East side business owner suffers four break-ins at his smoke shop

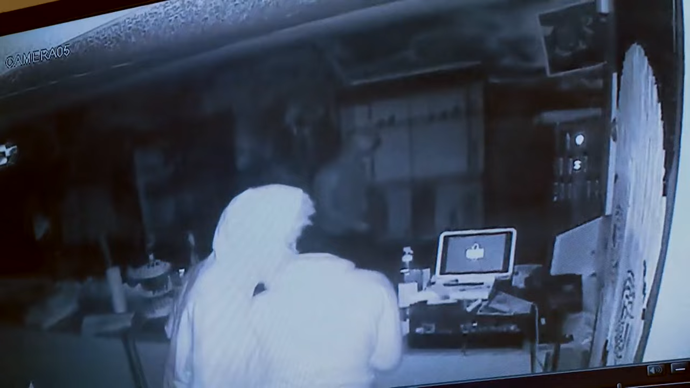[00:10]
An Indianapolis business owner catches a group of teens breaking into his business. He says it's the fourth time this has happened. The situation now so desperate he was sleeping in his business next door to catch them tonight.